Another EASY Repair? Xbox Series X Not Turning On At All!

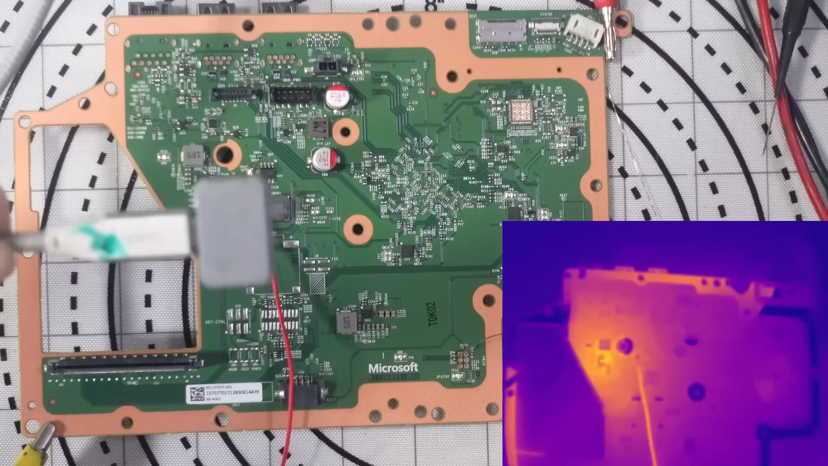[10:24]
right let's load up my thermal camera we see a nice little hot spot there so around here somewhere but I
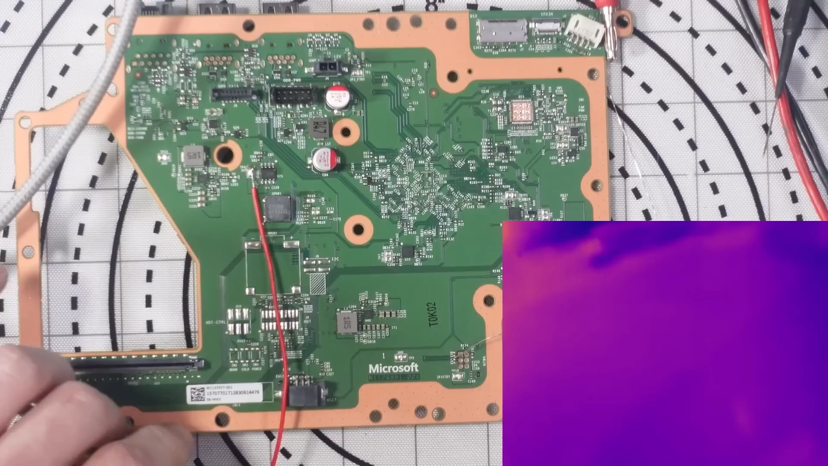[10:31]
want to try and isolate that a bit more so let me just grab my macro lens right so we should be able to isolate the actual component if we're getting real close like that capacitor right there is bad
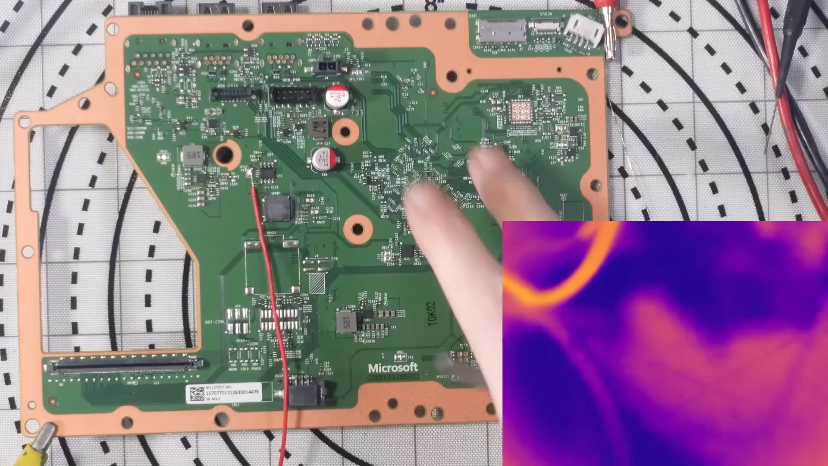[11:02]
we don't even need the microscope for this I have disconnected power might help if I was at any kind of reasonable temperature